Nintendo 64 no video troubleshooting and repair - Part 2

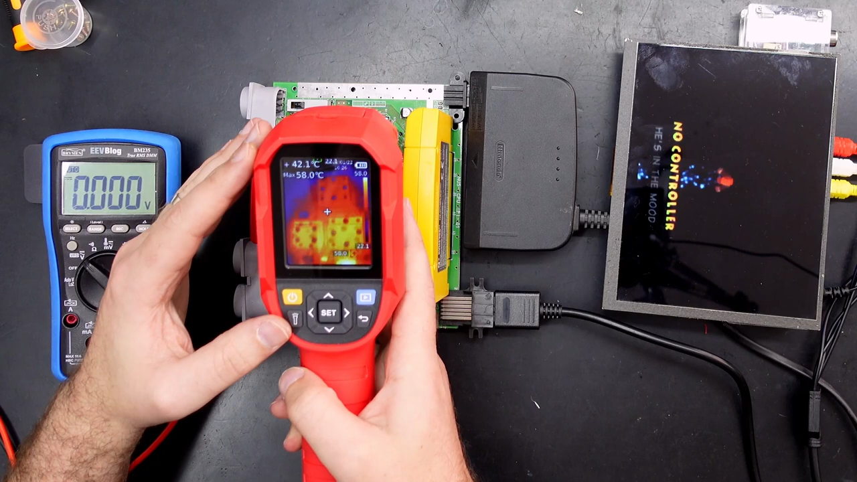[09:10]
On screen: spot 42.1°C, max 58.0°C
And, yeah, the CPU may be slightly warmer than before, but the other two definitely get quite hot. So I won't run it too long without the full heatsink on there, but yeah, there you go. And this guy right here, the video encoder or whatever it is,
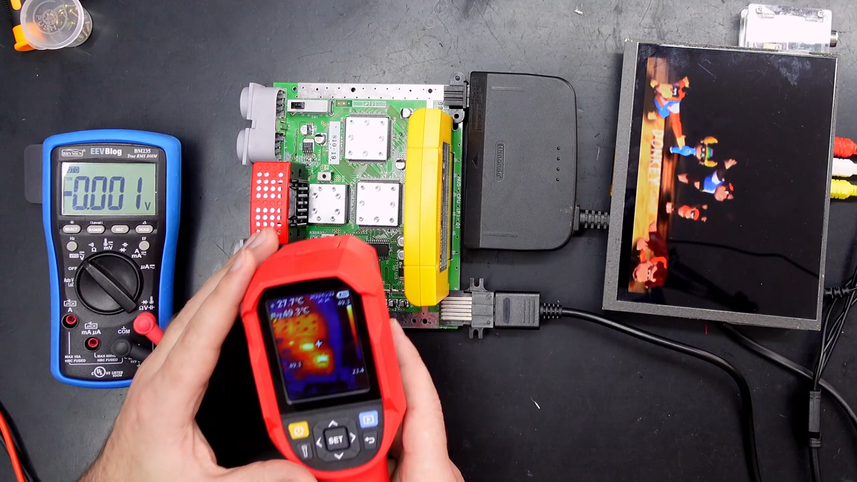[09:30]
probably should also have a heatsink on it.
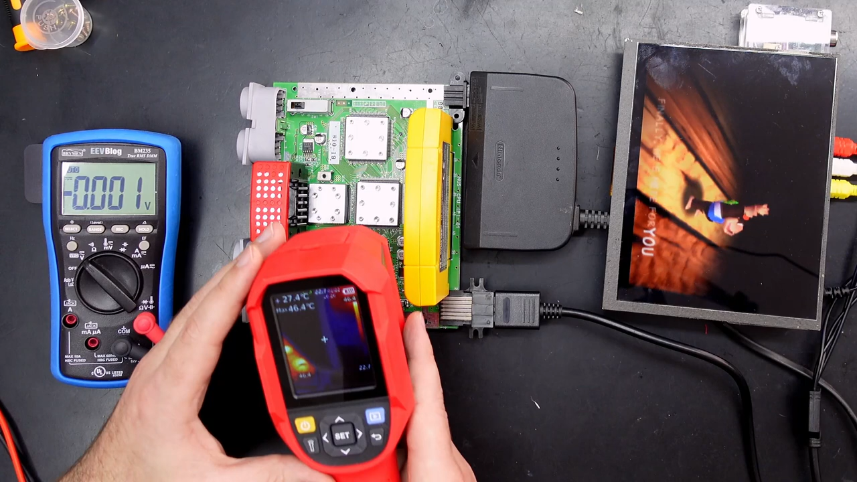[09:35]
Like, it does get quite hot, 60 odd degrees. So, yeah, I might throw a little tiny heatsink on there if I can. And the other thing I want to know is to do with that 3.3 volts.